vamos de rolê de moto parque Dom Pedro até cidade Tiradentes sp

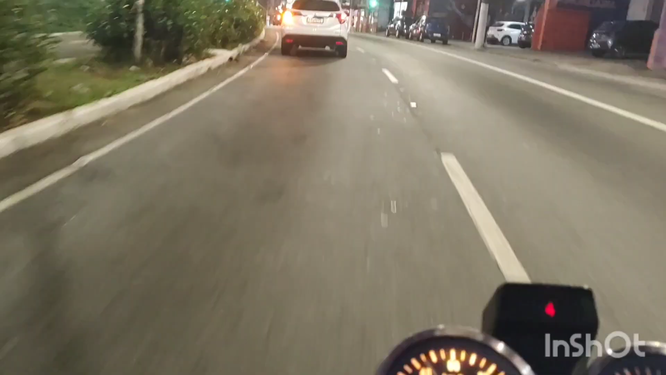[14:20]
Aqui na frente é a 44, né? Daqui de São Mateus. Aqui está a 44.
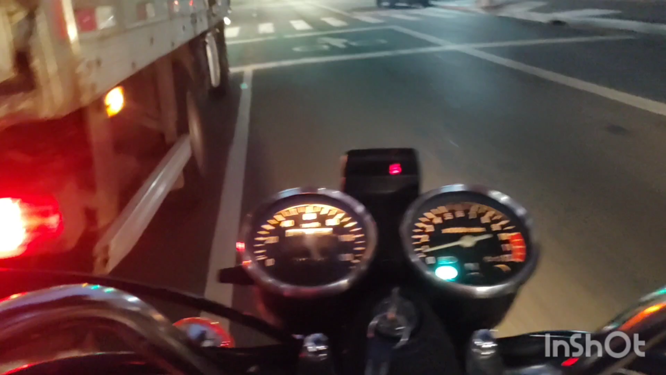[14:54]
Tomaram uma moto aqui, ó. Tem que fazer um verão aí, fiquei com a noite toda aí.
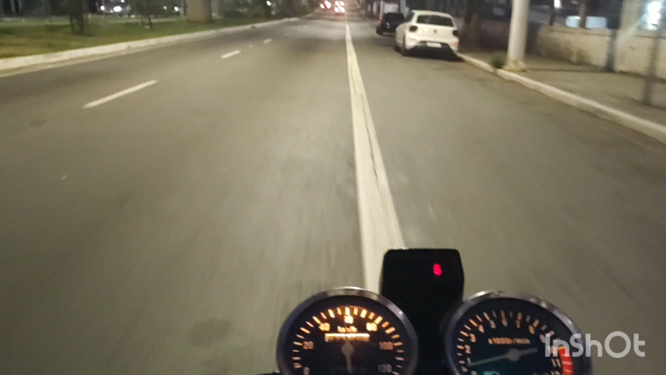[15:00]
É, é de choque, é o palco do momento. Toma aqui. Bora, meu povo. É, estamos chegando aqui, ó. Na última estação aqui, colonial, tá? E a última estação aqui, ó, o morro aqui tá lá em cima lá, ó.
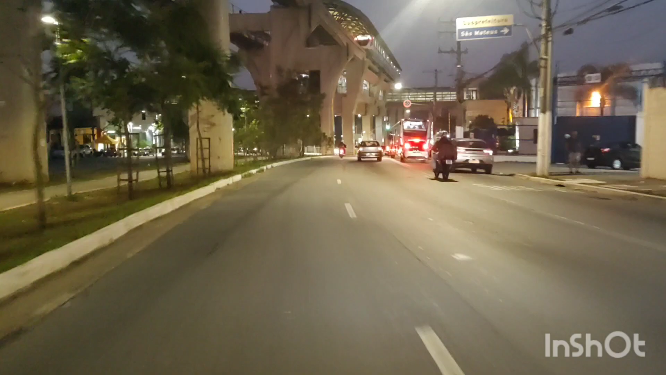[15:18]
Última estação aqui, ó, colonial. Aqui nós vamos pegar a Geb pra cá, viu, pessoal?
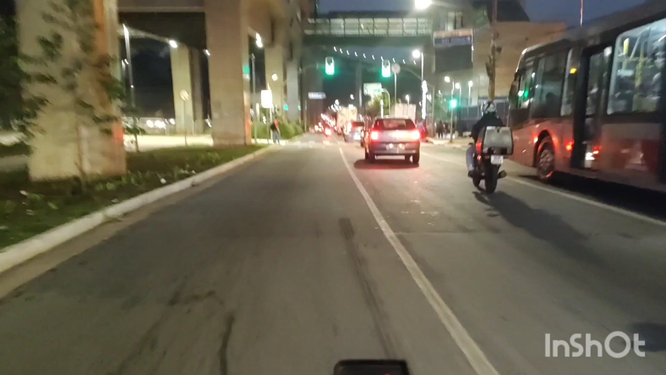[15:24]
Deixa aqui, ó. Aqui direto aqui é a.